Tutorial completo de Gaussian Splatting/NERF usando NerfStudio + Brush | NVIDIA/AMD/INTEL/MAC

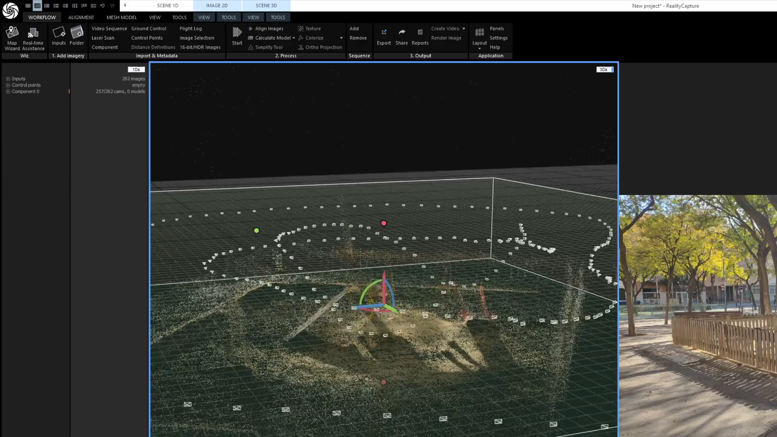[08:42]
Y la nube de puntos. Y solo tendrás que darle al botón de export.
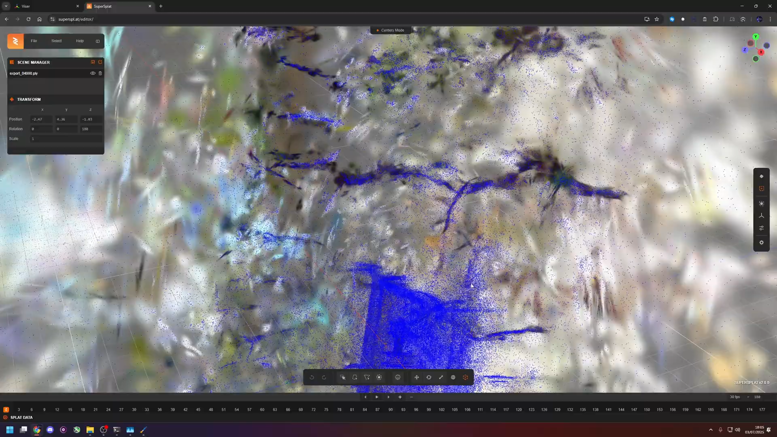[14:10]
Usando las herramientas de SuperSplat podemos sacar todo lo demás y dejar solo el parque.
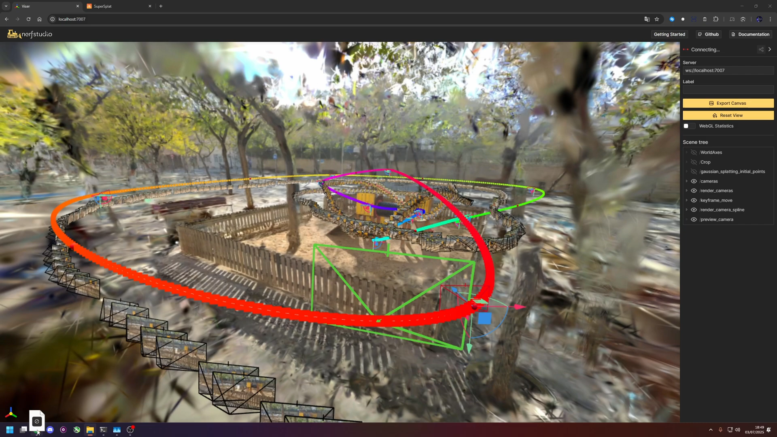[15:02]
Como veis ahí en el centro está la escena.
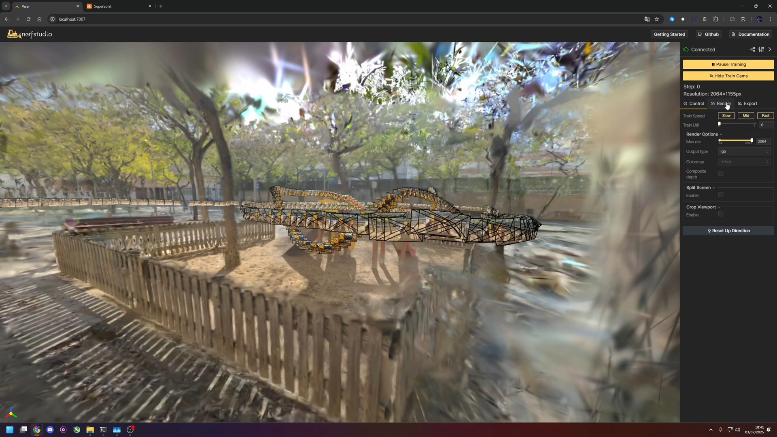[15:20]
También además Nerf Studio tiene una opción extra que es que podéis poner cámaras y podéis hacer una animación de la escena.
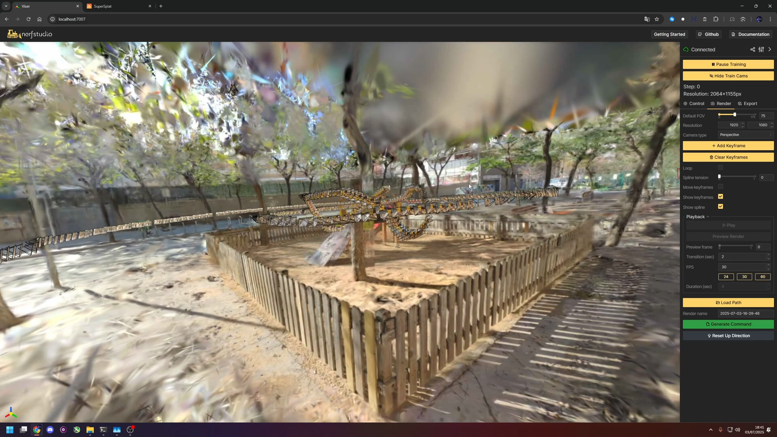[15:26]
Aquí en cámara rápida veréis como hago una animación.
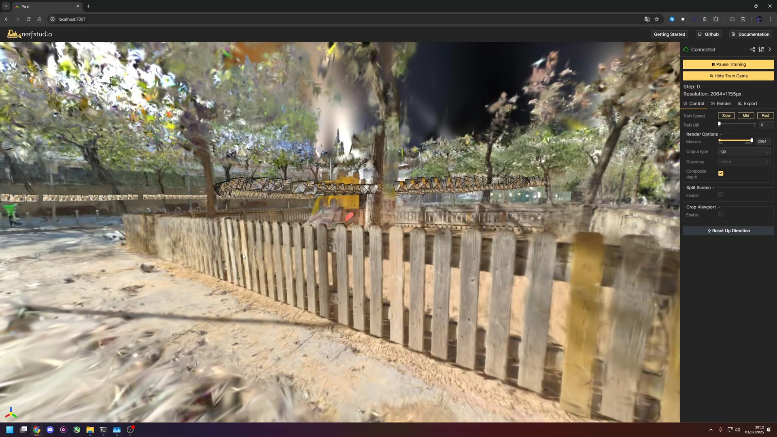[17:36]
Hay que ir con cuidado porque el uso de memoria RAM aumenta un montón, de hecho casi me quedo sin memoria.